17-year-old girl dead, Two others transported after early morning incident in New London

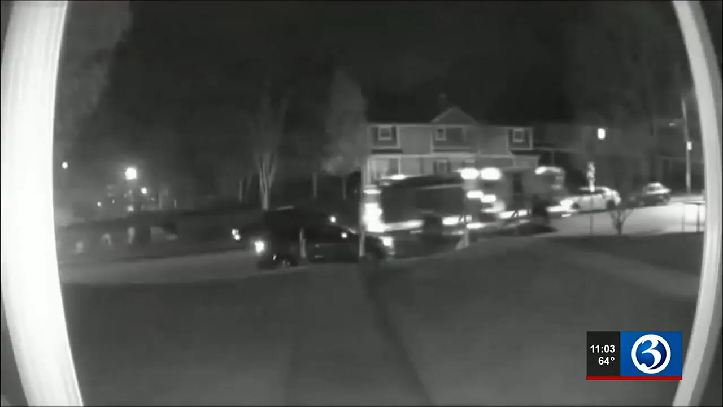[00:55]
Surveillance video from one neighbor shows an ambulance heading down Buchanan Road, which connects to Jefferson Avenue shortly after.